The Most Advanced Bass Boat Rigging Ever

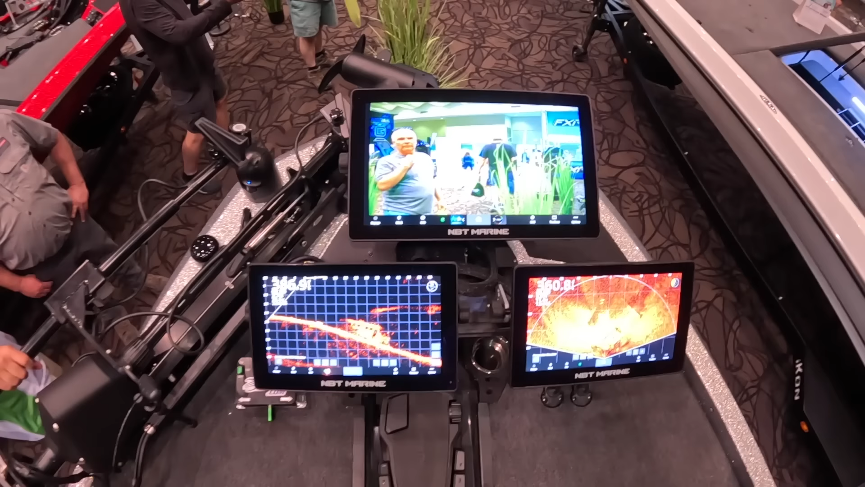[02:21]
so it's both a night vision and a regular vision just correct so when you can okay mate so if your island into a spot and it's real stoppy and you want to look at the stumps in front of you can you turn that camera down and check them out yes sir you can reach down there